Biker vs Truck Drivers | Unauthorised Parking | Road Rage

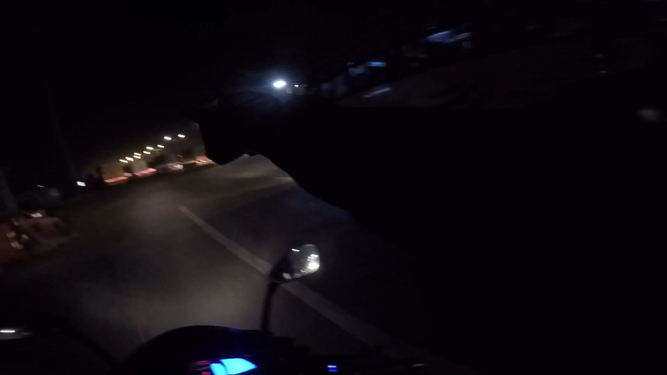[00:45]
किती रस्ते आहेत उभेत बघ, 1, 2, 3, 4, 5 लेन अडवले आहेत।
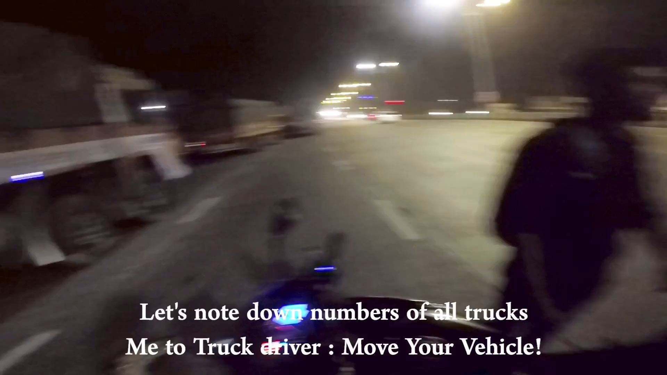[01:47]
हे मना मोबाईल काढ, सगळ्या गाड्यांचे नंबर घे आणि ह्या गाड्या काढा तुम्ही आता।
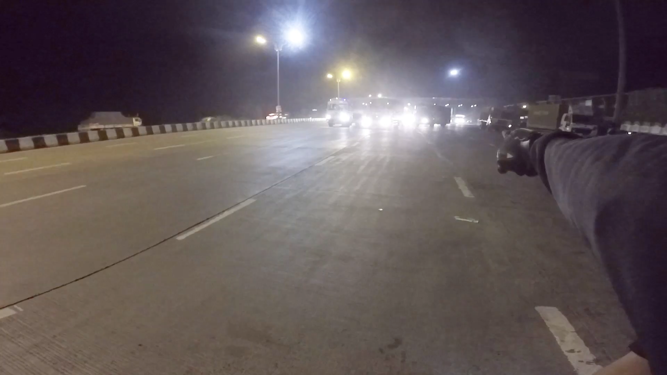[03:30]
नहीं तो पूरा पूरा ब्लॉक करके रखा। ये अभी ये आके रुका है, ये कौन है ये? हाँ ऐसा क्या है? गाड़ी काढ़ा तू, गाड़ी रस्त्यावर लावायची ना।
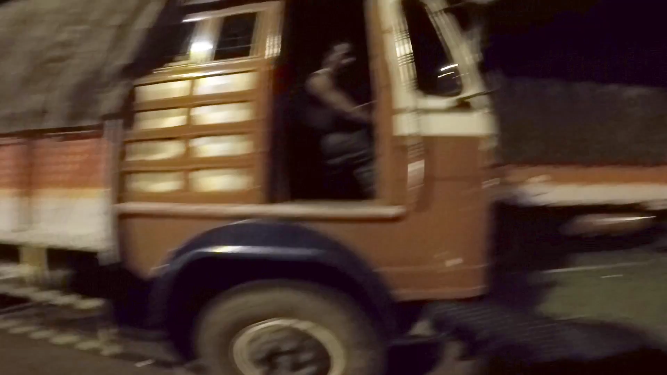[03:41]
निघा निघा निघा पटकन, गाड़ी निघा। देख पूरा पूरा एरिया खाली हो गया। देख अभी कोई 150 ना आके रुकेगा इधर, मेरे को पक्का लगता है ये रुकेगा।
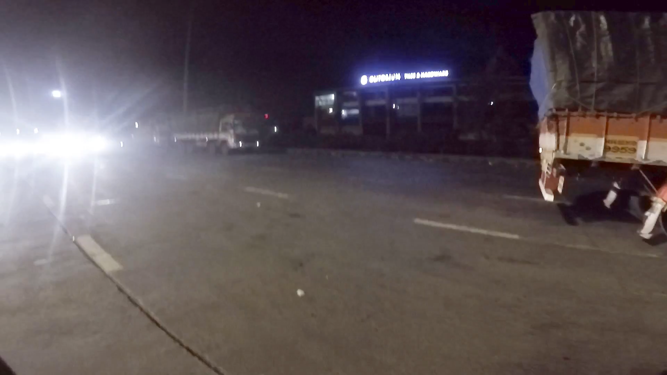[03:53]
अगर ये रुका तो ये गया।
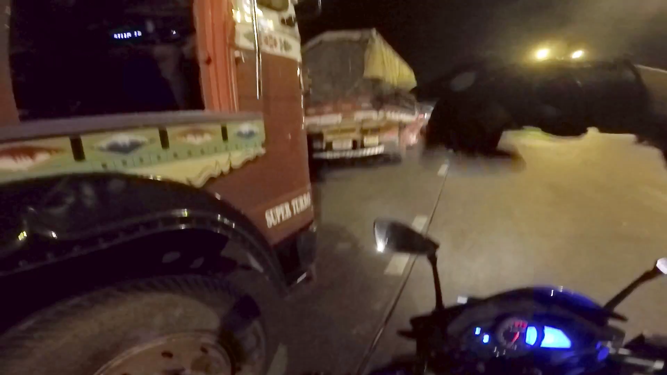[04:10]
गाड़ी निकालो। रस्ते पे लगाने का नहीं, इधर से जाने को रास्ता नहीं मिलता। गाड़ी निकालो, चलो गाड़ी निकालो।
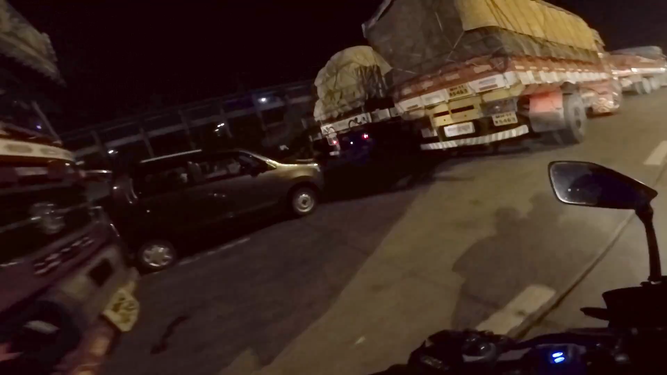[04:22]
रस्त्यावरती गाडी लावायची नाही, तो मागचा थांबलाय गाडी काढायला।